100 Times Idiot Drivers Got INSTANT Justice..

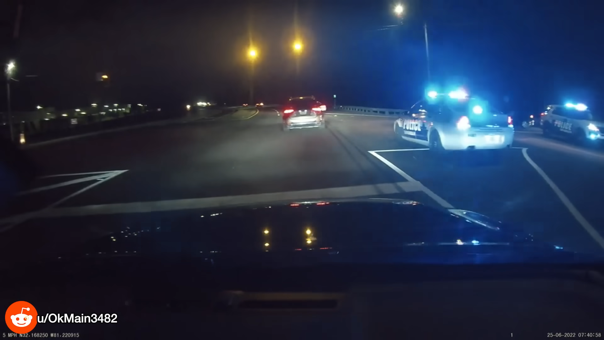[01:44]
30 cops here with our expired license plate took. Anyone see that?
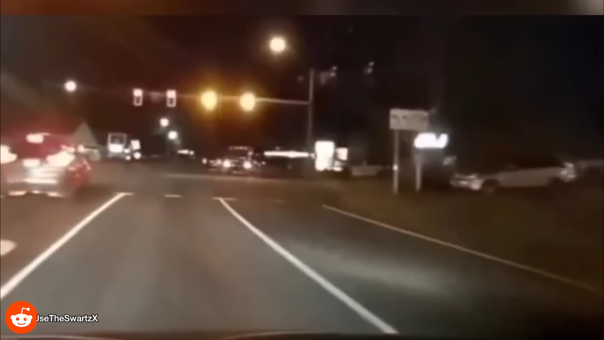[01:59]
This dude is poking it, and that super cop was ready to go.
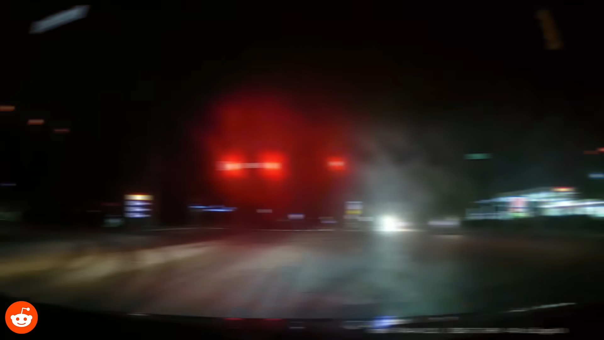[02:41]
He had half a second to wait, and he would have been just fine.
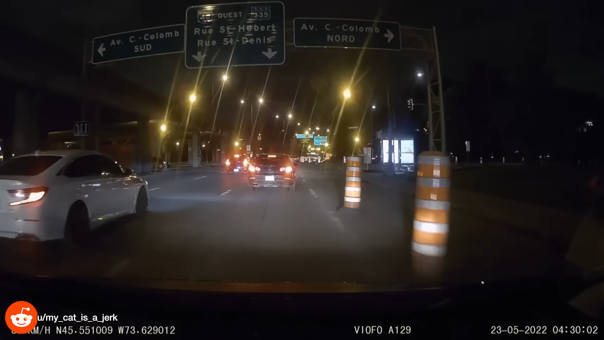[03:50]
This is like premeditated red light running, because he swerved all the way around everyone else waiting.
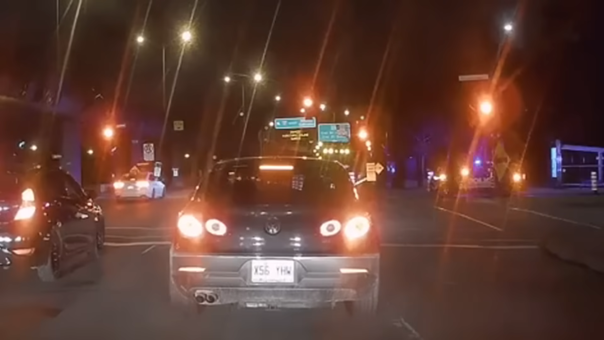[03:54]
I love that this video is nice enough to point out the idiot as if it isn't super clear.
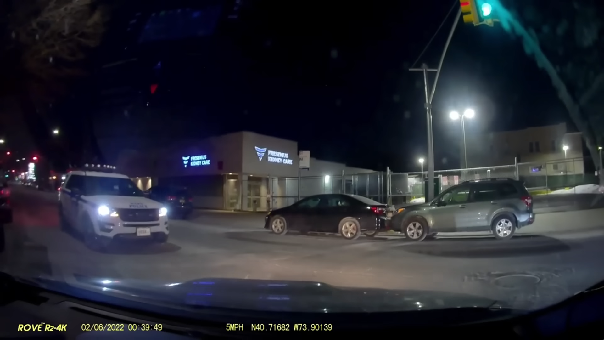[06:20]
This driver is so lucky that they missed the pedestrian, or this would have been a whole different story.
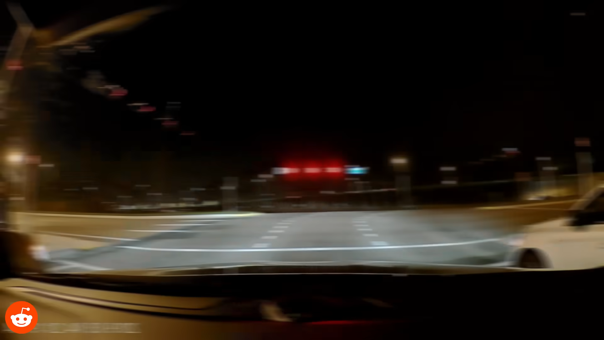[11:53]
Idiot driver! All you have to do is stay in your lane! They even paint lines to make it easy!
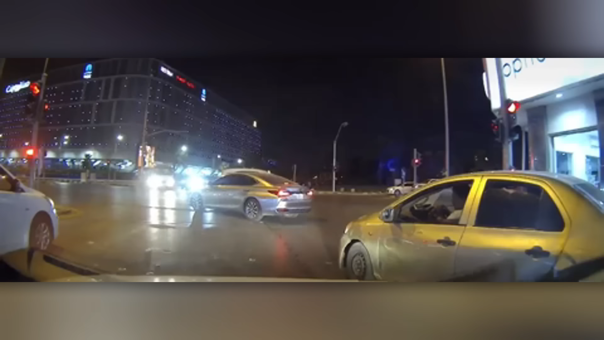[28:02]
They're literally just sitting in the middle of traffic.